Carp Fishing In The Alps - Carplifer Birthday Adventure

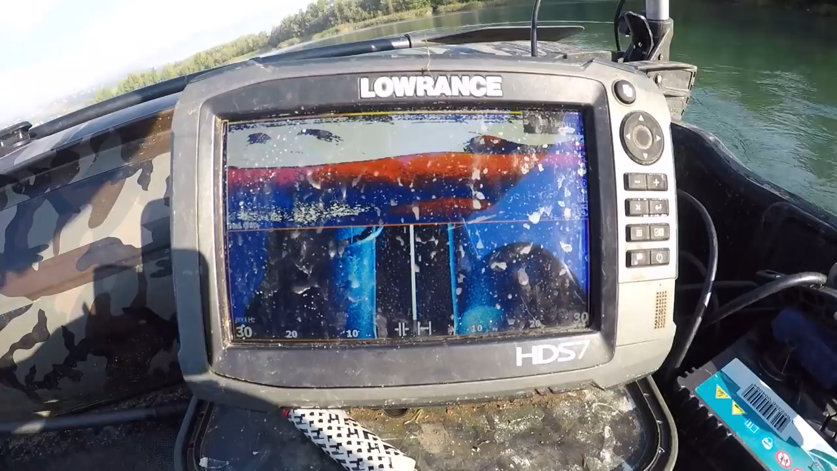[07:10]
Is big old boat just sitting on the bottom, lots of fish around it.
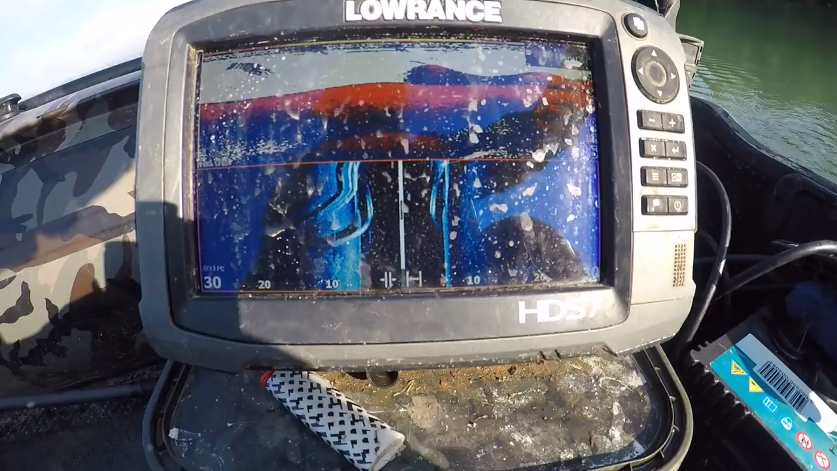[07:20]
That's the boat. It's very, very hard just on my right, so I think I just want to come round, bounce this lead to feel it drop off the side.